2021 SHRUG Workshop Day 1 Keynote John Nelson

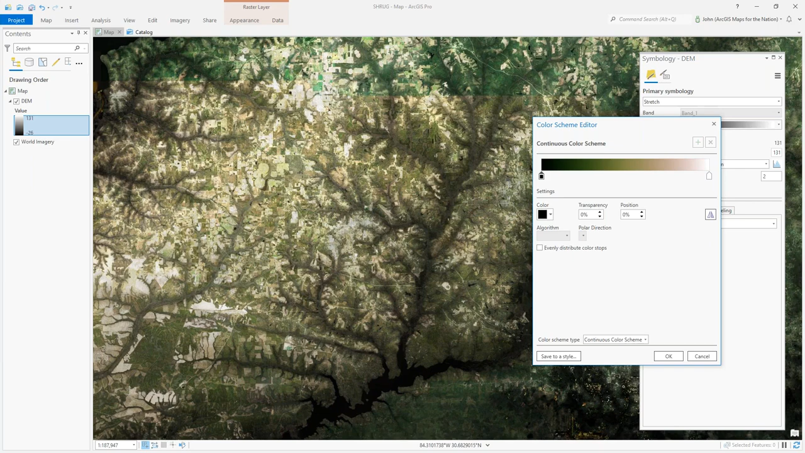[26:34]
It's black to white, but maybe I want to make those lower areas kind of like a deeper emerald kind of green. I'll just make it just a little bit green instead of black. And you get this kind of neat actual accidentally elevation looking color ramp. And I'll hit apply. Oh, really brighten things up. And that's prettier. And I like it.
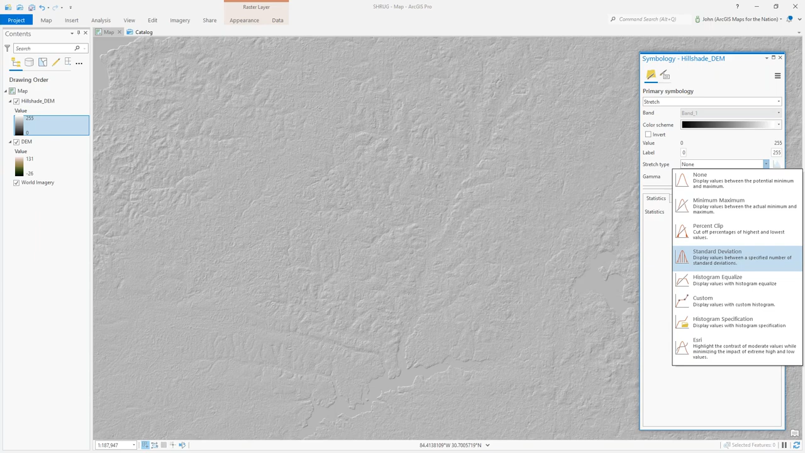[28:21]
Standard deviation will force visual variability where there is actually quite little real life variability. It's just like in thematic mapping. If we're mapping counties, population, you can use standard deviation to force variability.
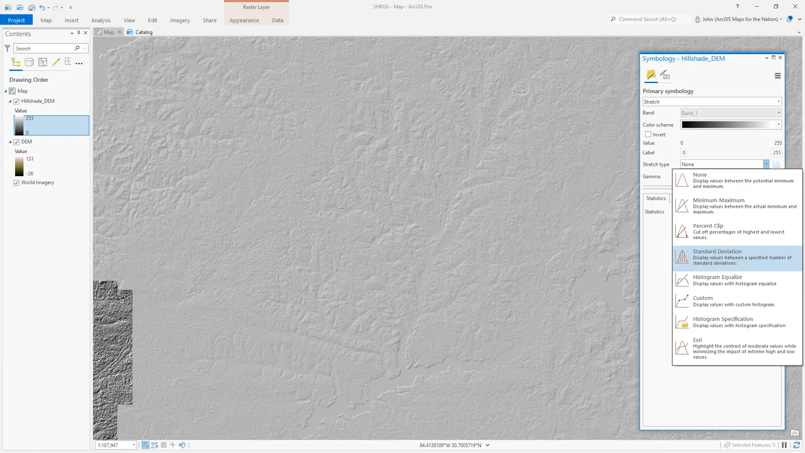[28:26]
So you can actually see where things are shadowy and where they would be hit by light. It's kind of interesting. A lot of high texture happening here. That's kind of interesting, kind of foresty almost. Let me open up this function chain. So we aren't stuck with it as is. I don't have to delete this and run something else. I can just open up the function chain and see the little formulas that went into the creation of this hillshade.
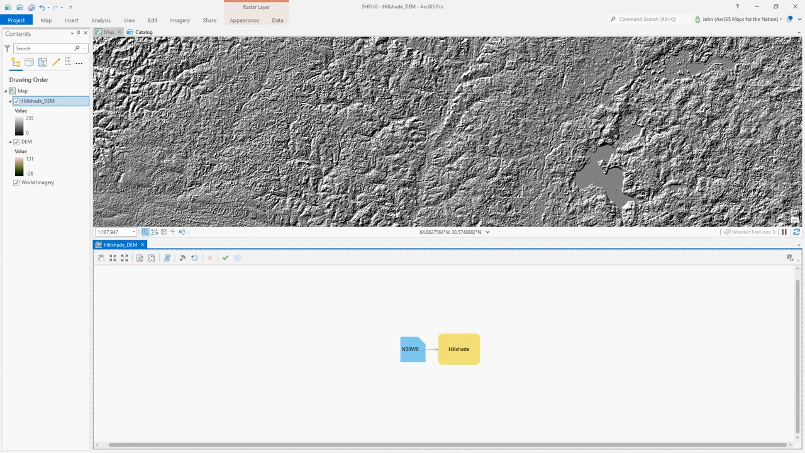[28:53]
And I can say, you know what, I'm going to add a little blur function to the end of this. So open up the statistics, drag in a blur function, connect it, say, just do a little moving window of three by three blur.
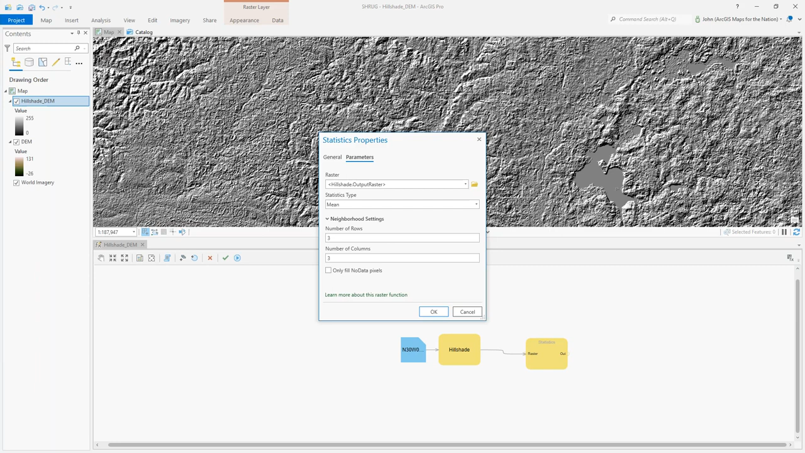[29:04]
And let's see what we got. It's a little bit more pleasant. It doesn't feel quite as sandpaper as before. This is more like a 300 grit sandpaper instead of a 60 grit sandpaper. And it looks a little bit more pleasing. So we go with it.
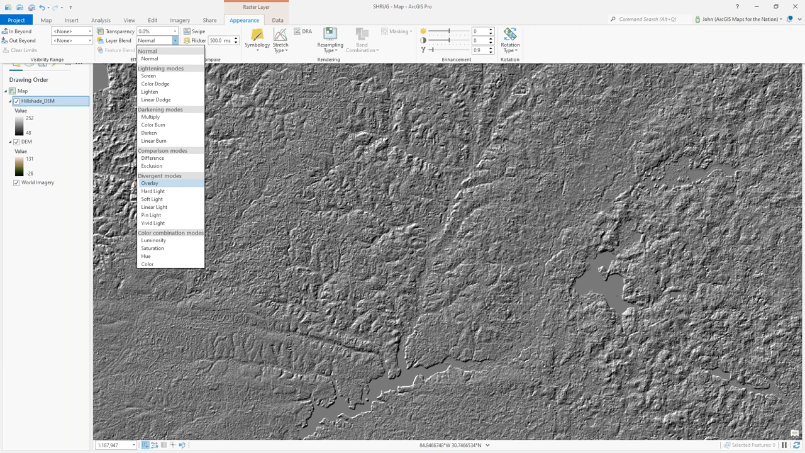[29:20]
And once again, I'm going to fire up my favorite blend mode, which is overlay. And whoa, hello. We have got something that's positively topographic happening here in the seven hills area.
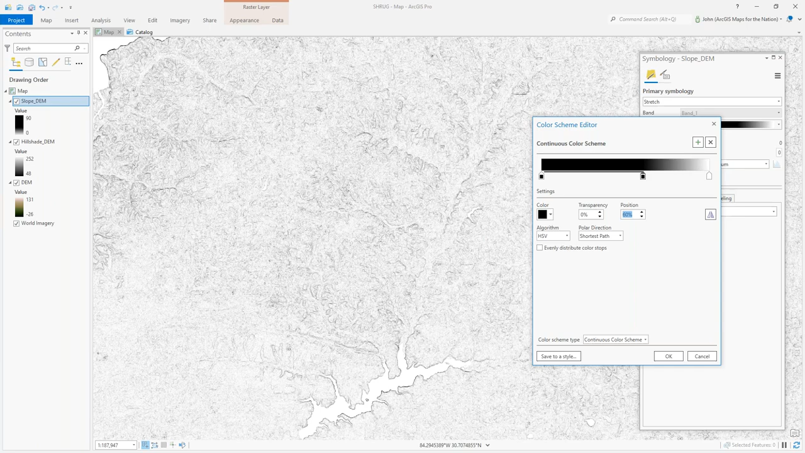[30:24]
But if it's sloped at all, it's going to be black or shades of gray. Okay. And then we can open a blend mode. And this time I'm going to choose multiply instead of overlay, if you can believe it. It's not doing overlay. What's going on? It's crazy. Multiply only applies the darkness of a layer and it'll ignore white altogether and apply darkness via your gray scale,
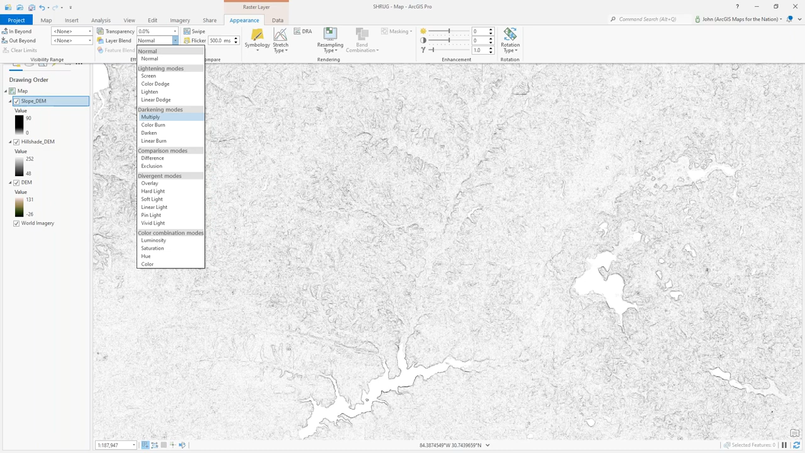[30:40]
cooking darkness based on this into your underlying stuff, which looks like this. And now my heavily sloped bank areas have some shade and I'm getting some nuances in these tributary erosional rivulets.
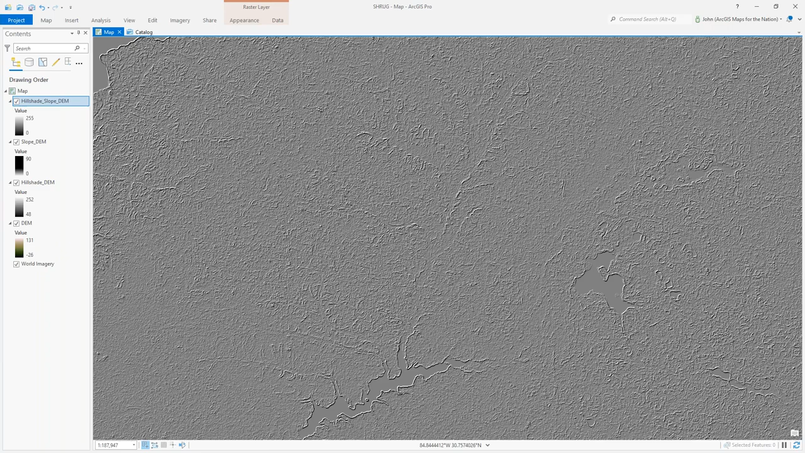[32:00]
anywhere where the terrain kind of abruptly changes from steep to flat. It's going to boom, call out a bright, it'll look like you've dug a big berm along that area. So it's like this. This is an elevation model.